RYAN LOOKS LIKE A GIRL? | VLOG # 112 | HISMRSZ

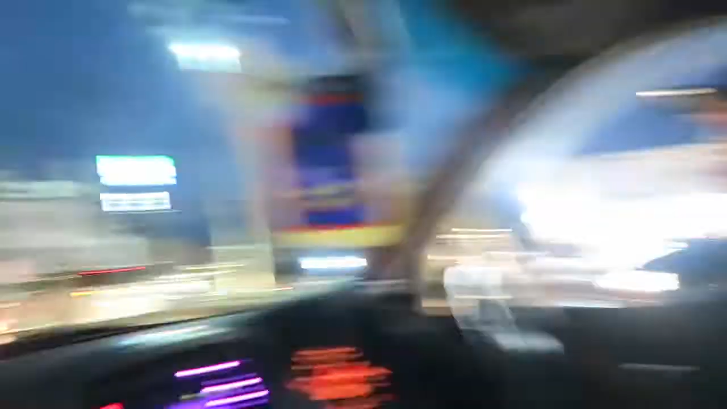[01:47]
It's a lot of traffic. Traffic, traffic. Looking for my chapstick.